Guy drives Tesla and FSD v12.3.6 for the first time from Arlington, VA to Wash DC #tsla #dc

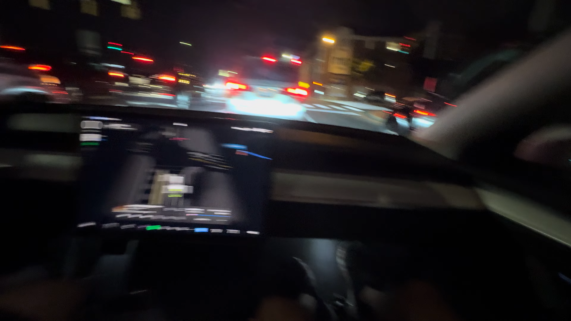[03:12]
Do. I don't know if it's going to actually turn. We'll see. We'll see what happens. Now, it's kind of now we're up to the AI gods. Right. Oh, she broken down. Broken down car. Oh, she got battery probably. I actually recognize and then move to the other lane. But then.
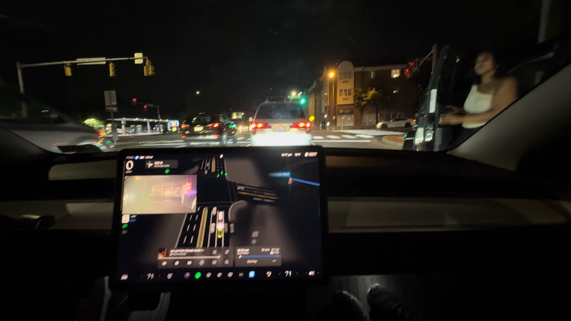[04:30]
Okay, it's doing it. So she's really close. Good. Alright, it's gone. Oh! Yeah, see, that's pretty good. Just touch it a little bit. There you go, good job.
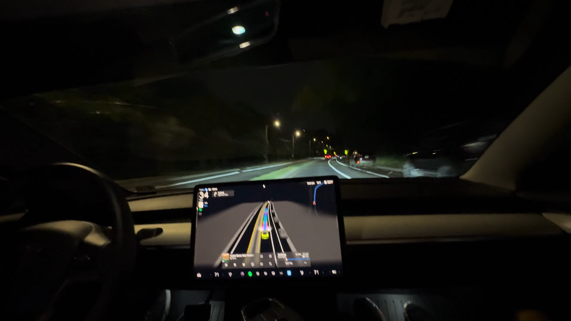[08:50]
Okay. And sometimes you could accelerate too with it on. Like it checks, like overrides the system. You're like, it might slow down. You're like, forget it, screw it. And you like override it. But sometimes it knows better than us.